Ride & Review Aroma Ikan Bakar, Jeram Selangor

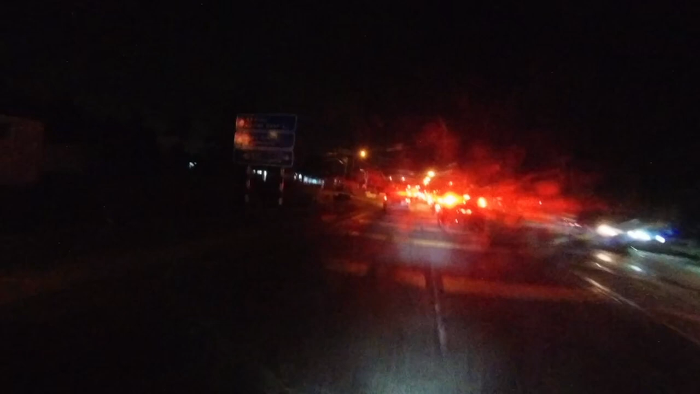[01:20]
5 km sebelum sampai destinasi ada sebuah stesen Petronas juga di Jeram Sungai Buloh, dan
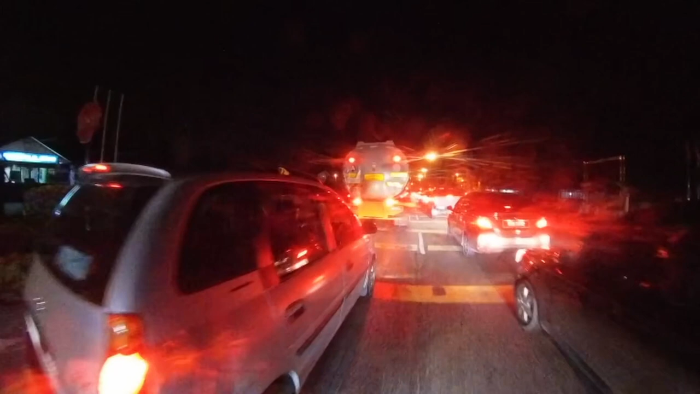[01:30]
yang paling hampir adalah stesen Shell ini yang terletak kira-kira
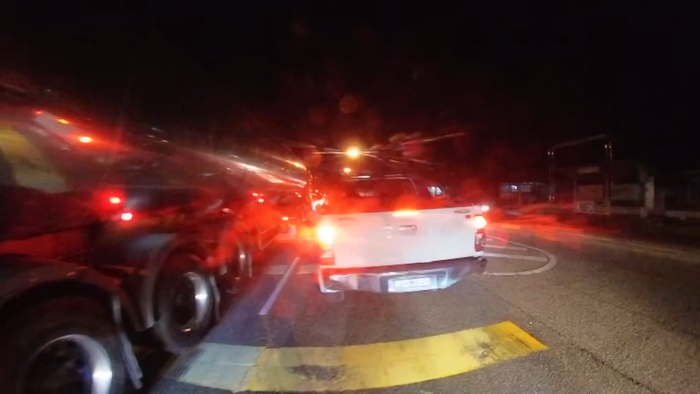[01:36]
1.5 km sebelum kita sampai ke restoran ikan bakar.
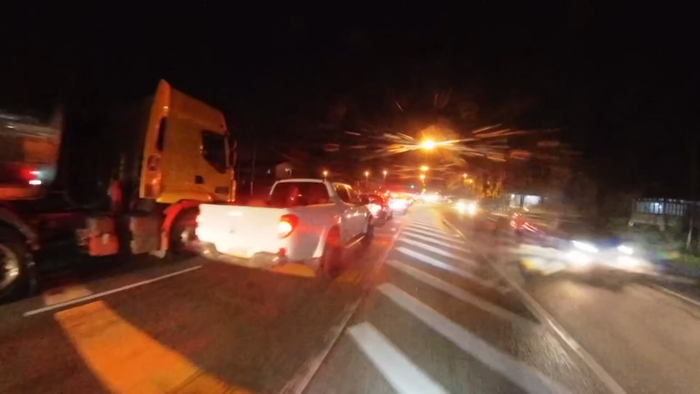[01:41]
Okay, kita pun sebenarnya telah pun sampai ke persimpangan
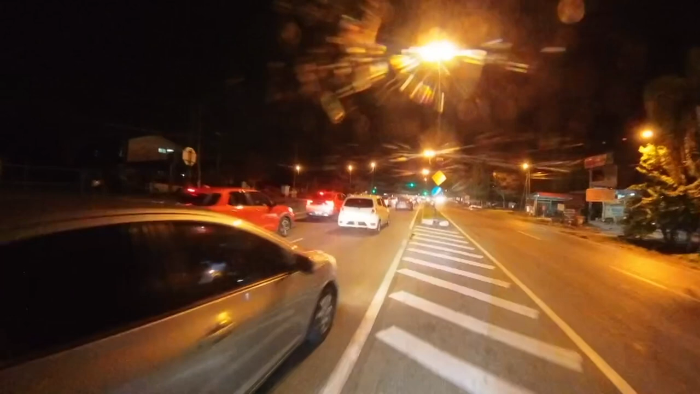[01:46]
restoran ikan bakar.
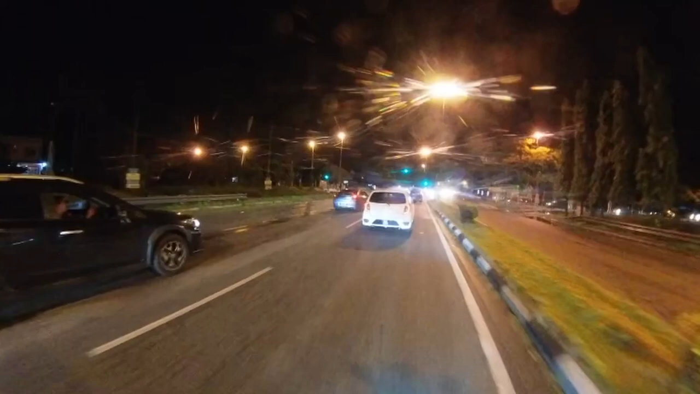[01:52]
Okay, banyak kereta orang ni di Jeram Sungai Buloh ni. Okay, di traffic light ni kita akan belok ke kanan.
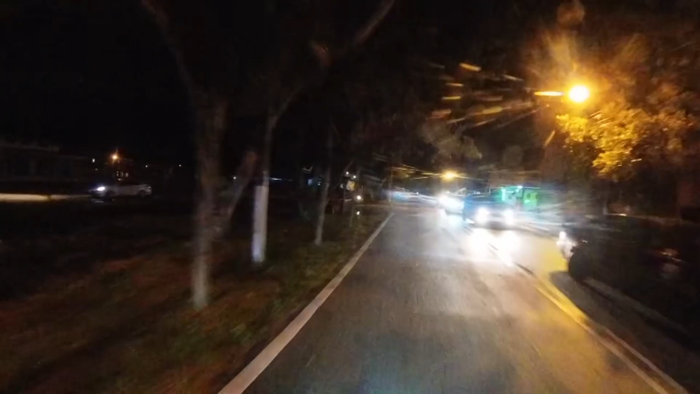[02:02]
Okay, melalui jalan susur kampung. Okay, jam sekarang ni lebih kurang pukul 9 malam.
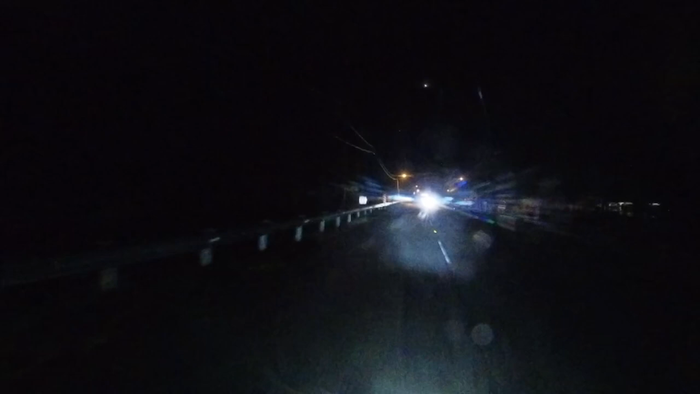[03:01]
Inilah ada pemandangan jalan, ada lampu jalan, tak adalah gelap sangat. Dalam perjalanan kita tadi datang melalui Highway Latar juga, highwaynya agak bagus sehingga ke Jeram Sungai Buloh ini.
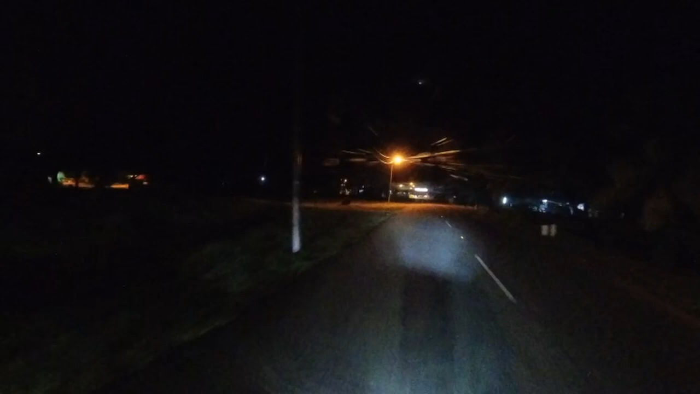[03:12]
Okay, kami menaiki 2 buah motosikal, iaitu skuter WMoto RT3 dan juga anak buah saya menunggang Yamaha X-Max. Malam ni kita bawa lah wife masing-masing naik motor kan. Sebenarnya saya pun first time ni bawa wife untuk riding yang agak jauh jugalah, dalam 55 km.
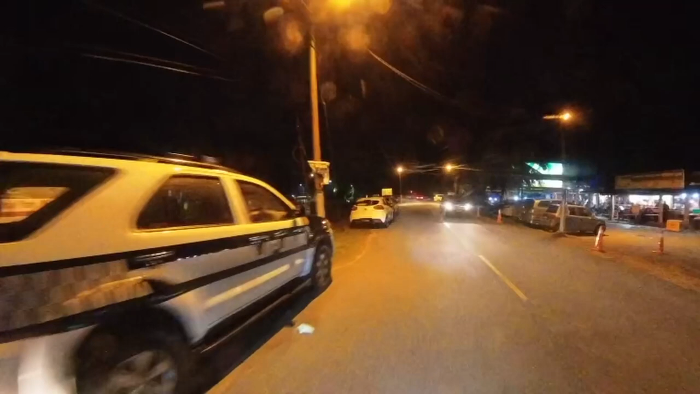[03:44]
Okay, kita telah pun sampai di Aroma, Restoran Aroma Ikan Bakar ini. Di corner sebelum tadi pun ada sebuah lagi
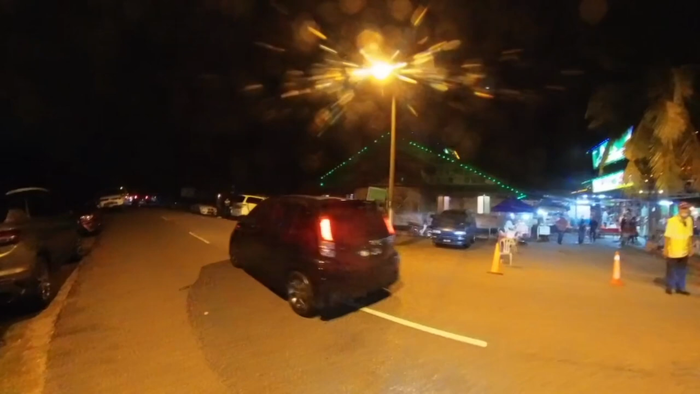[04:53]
Ada parking untuk kereta dan ada juga parking khas untuk motor katanya. Okay, kita pusing dulu.